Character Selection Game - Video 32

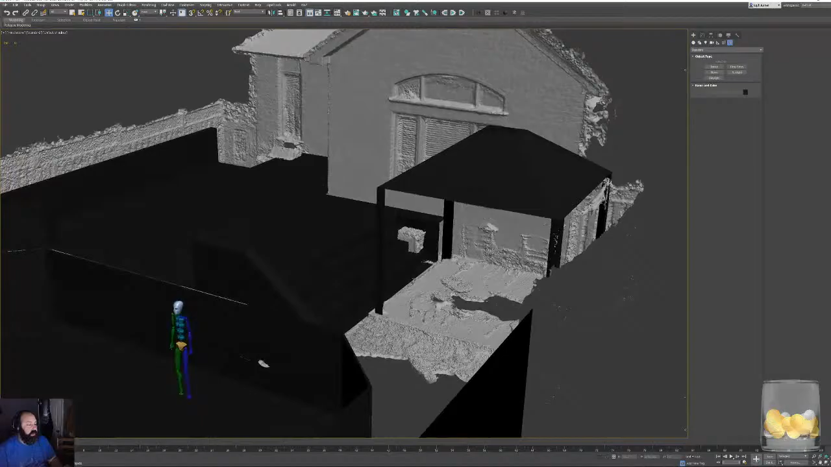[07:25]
And used Agisoft to combine them together into a 3D model.
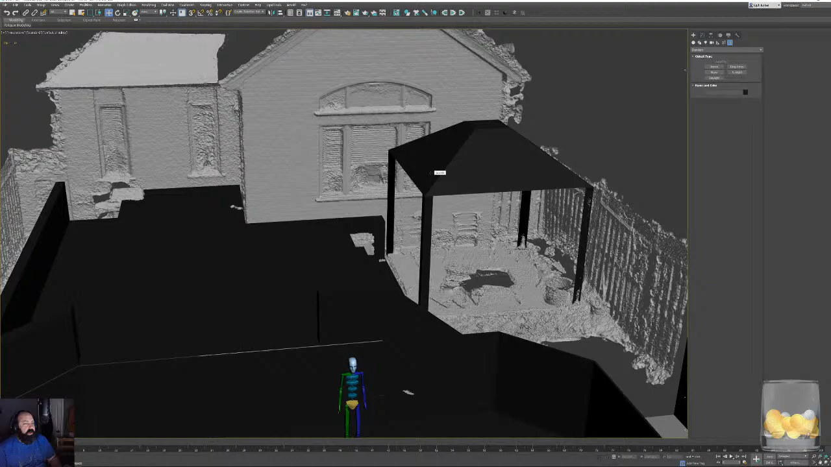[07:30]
I only took about 20 or 30 pictures, not a hell of a lot, which is why you can see a lot of gobbledygook here,
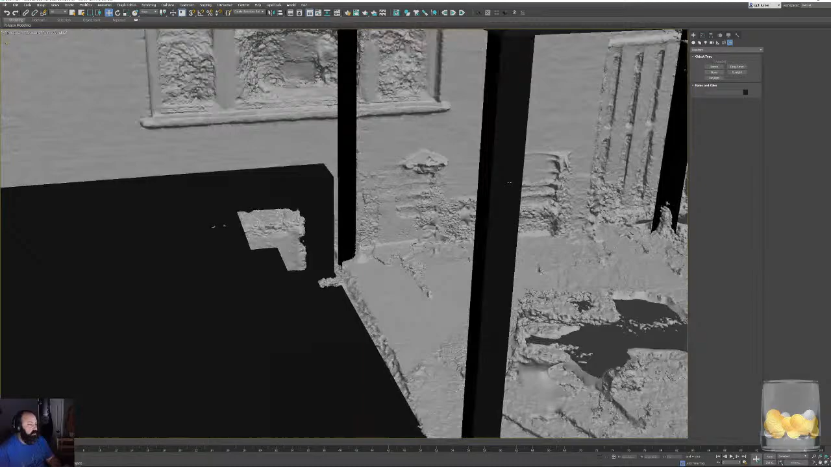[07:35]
like my patio set didn't really show up,
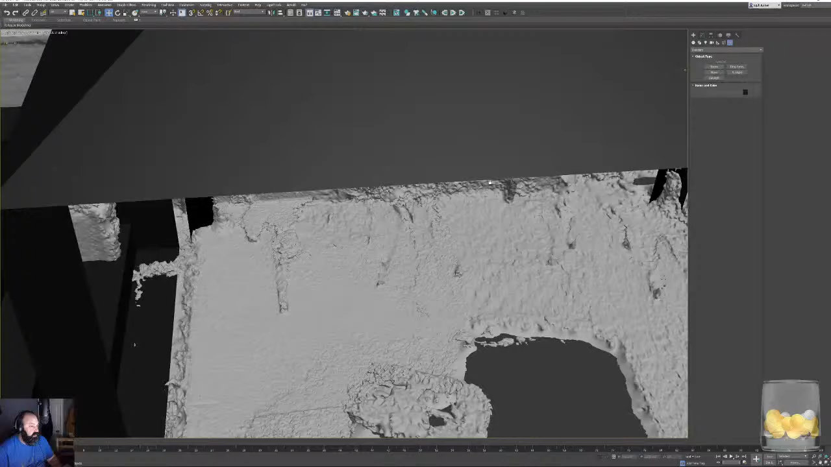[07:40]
and there's, you know, weird funky artifacting in places like this. I can see a flower pot here that kind of made it in, but not really.
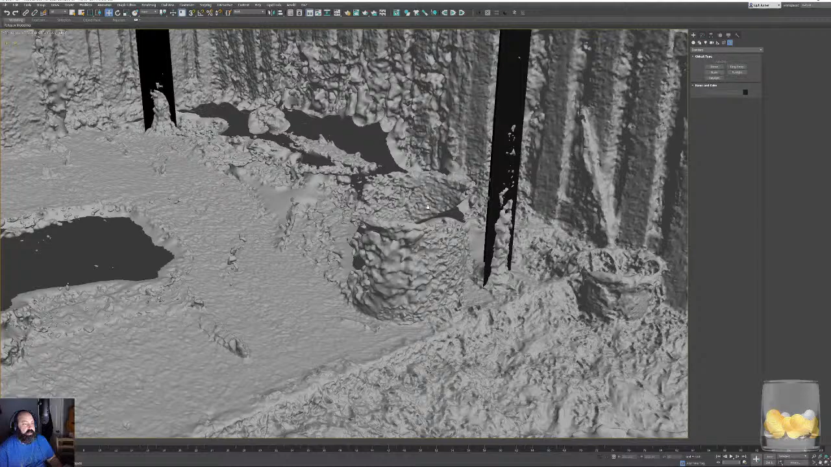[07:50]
Another one here. But you can see it did a pretty good job of the fence.
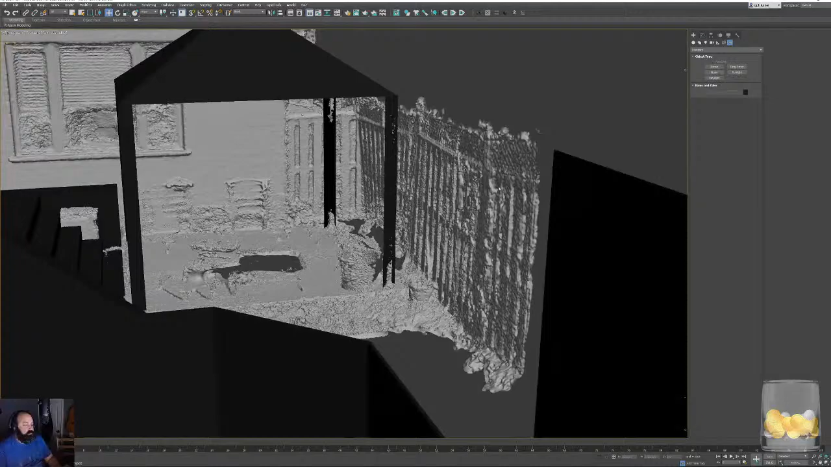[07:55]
You can see that there's a fence, and you can see there's lattice work above it.
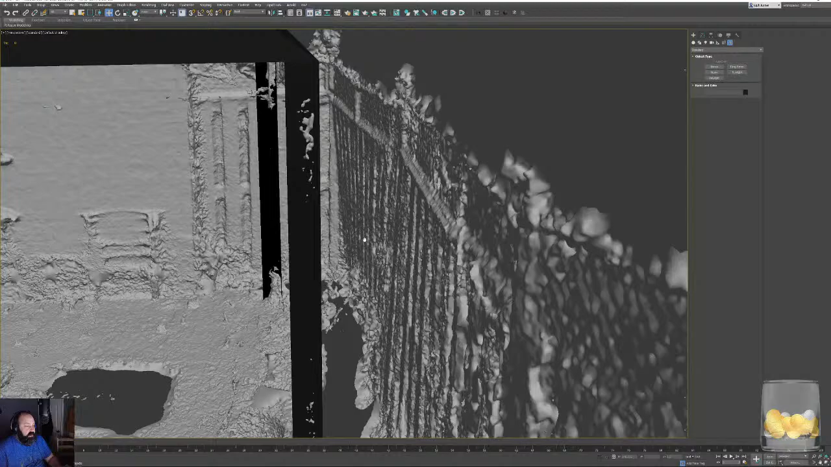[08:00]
You can actually even tell that one of the fences has been blown out. This guy here, It looks like somebody heavy fell against it. I don't know who the fuck that is. Yeah, that fence is all blown out.
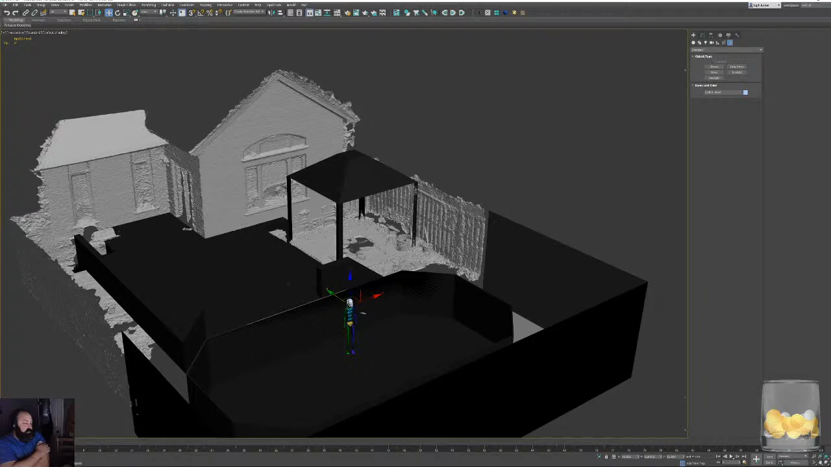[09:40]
Like, you can see that we're going to end up losing most of the yard, which is why we're doing it, you know, when my kids are about to turn 9. Instead of, you know, when they're 5, when they are going to want to play in the backyard and do things like that. But once they're 9, you know, they don't care about the lawn anymore. And so anyway, that's what this is.
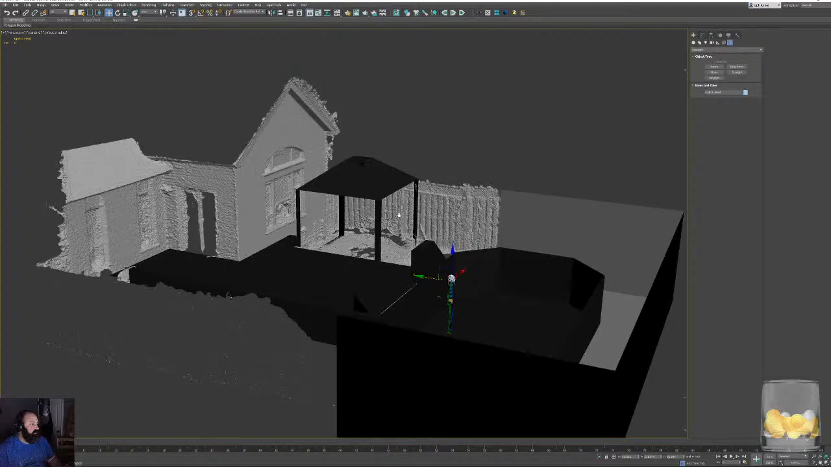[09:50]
That's why I had this open, was just to kind of throw something together to show my wife and, give her a little bit of an example. I've put my gazebo in here, which already is standing in the backyard.
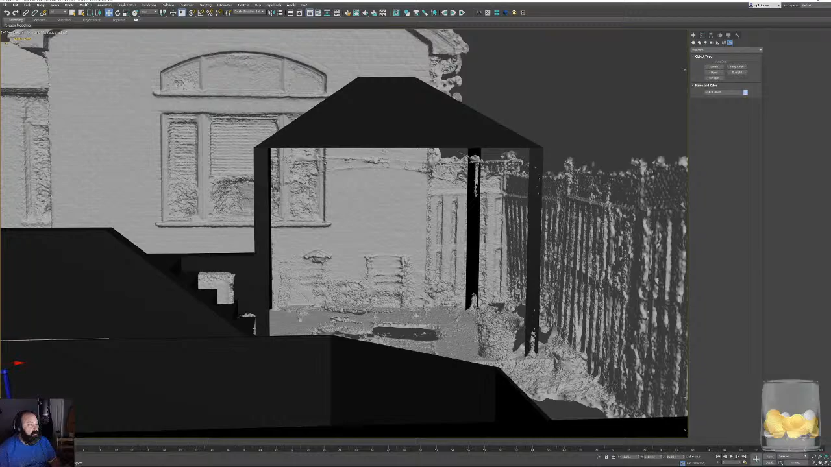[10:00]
I just kind of threw a very, rough, block in of that going.
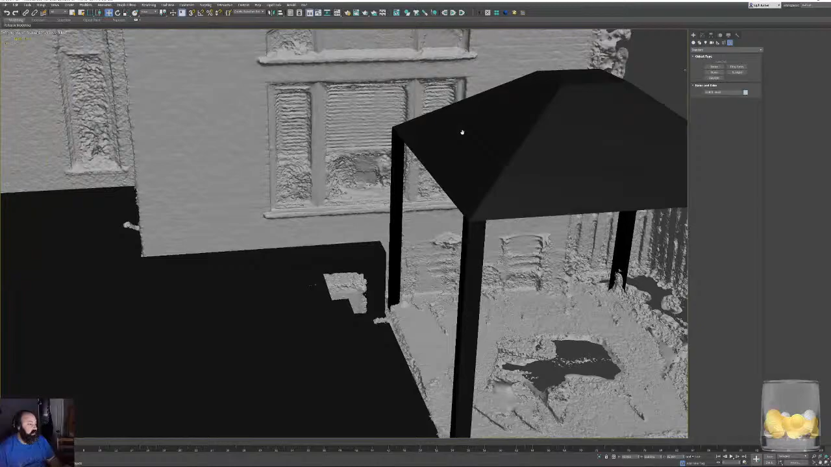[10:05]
But anyway, yeah, that's what this is. 3D scan data of my home.